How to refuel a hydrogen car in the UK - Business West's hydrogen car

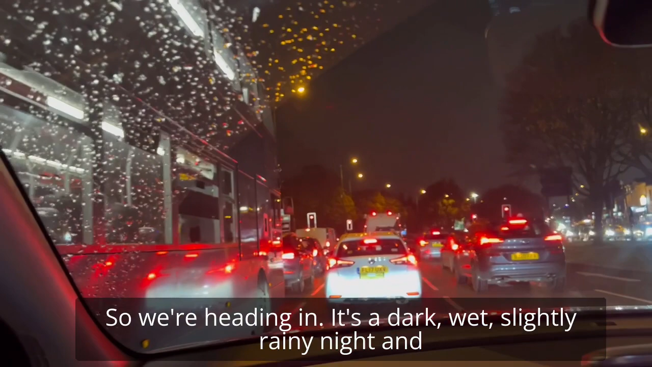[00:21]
a dark, wet, slightly rainy night and hopefully we're gonna get some hydrogen because we haven't got enough hydrogen on board to get us back.
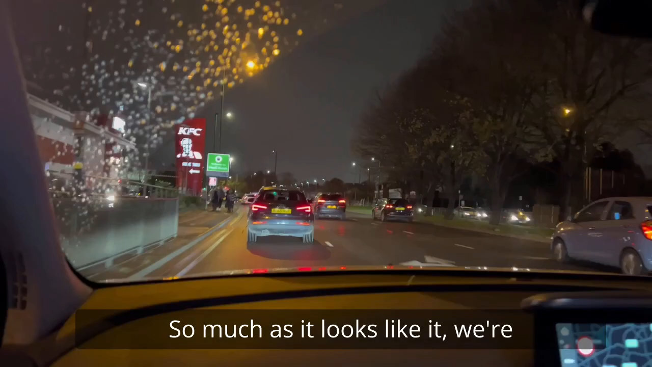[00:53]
So much as it looks like it we're not going to get a KFC drive-thru, we come up to the big ASDA roundabout and we take the second exit.
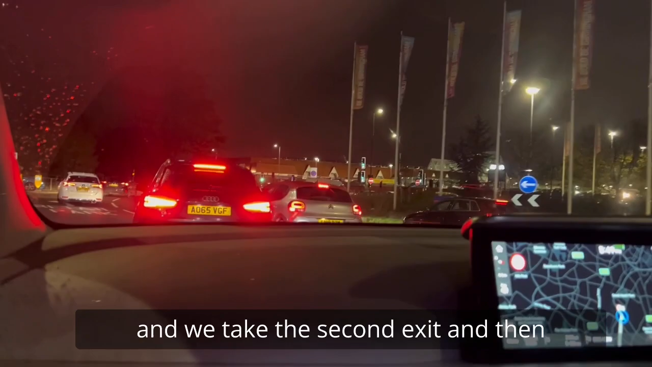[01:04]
So the second exit and then very quickly after that we turn off left.
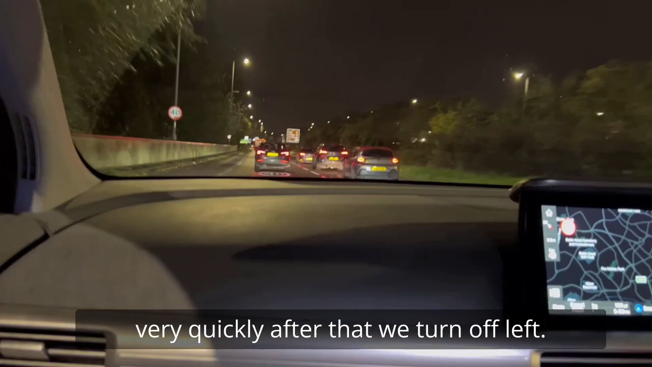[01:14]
This is the voice of experience, somebody may have shot past this on a previous visit.
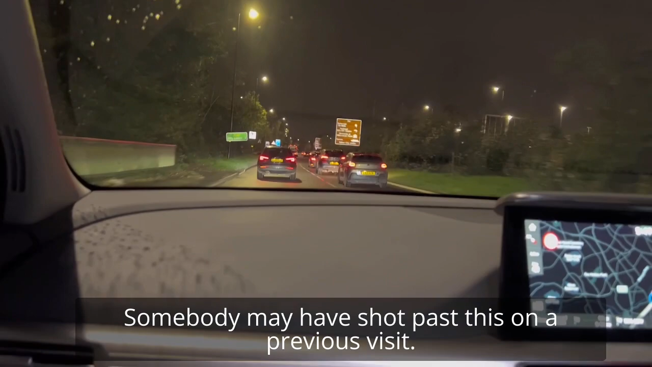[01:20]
So just coming up here, you turn off left.